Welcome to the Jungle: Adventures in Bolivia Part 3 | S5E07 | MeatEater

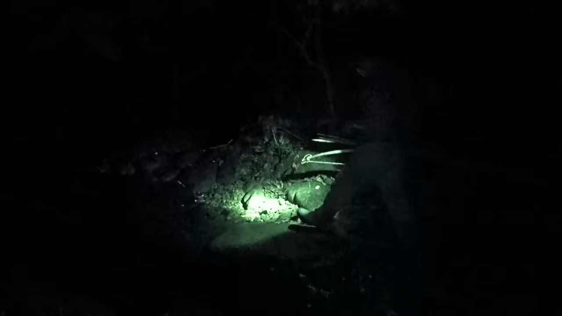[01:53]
We're out night hunting with flashlights.
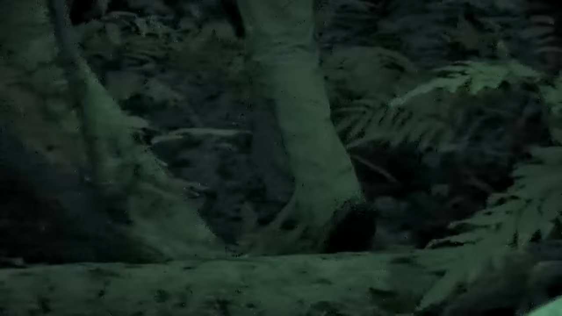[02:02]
Not long after we got started,
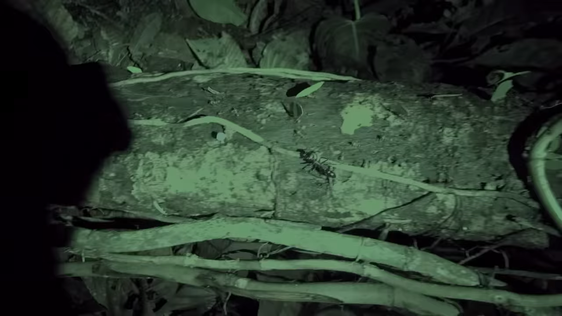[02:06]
I got nailed on the ankle by a bullet ant,
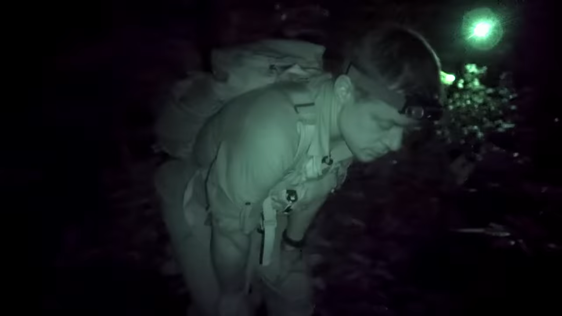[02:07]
which equates to an hour of pure misery,
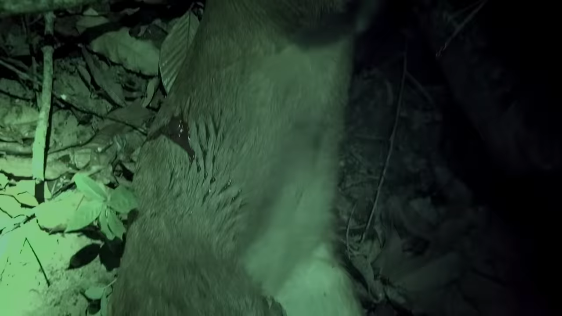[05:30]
Rocket deer. Deer of the jungle. I had no idea what was going on, but I saw Marco get kind of excited and move forward with the shotgun.
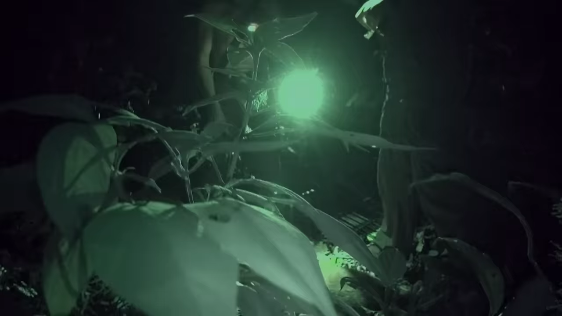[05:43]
And he shot, and it sounded like something huge going down.
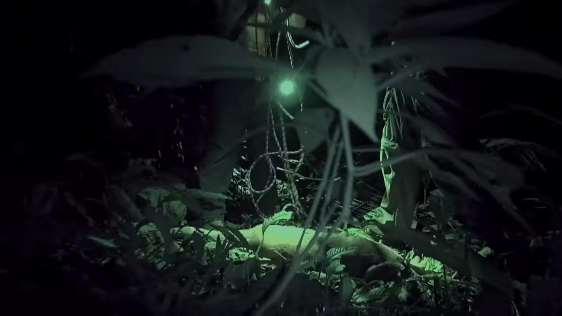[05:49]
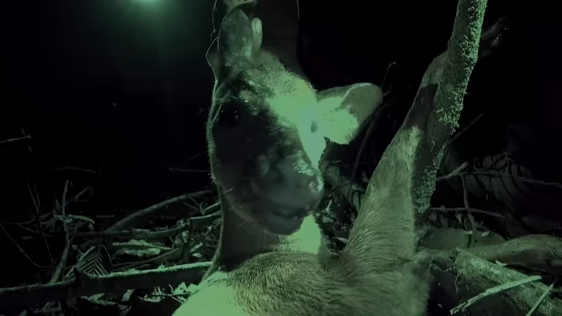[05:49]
And I now see that he hit the deer with buckshot, but only hit it in the nose area, so it was confused, but hardly mortally wounded.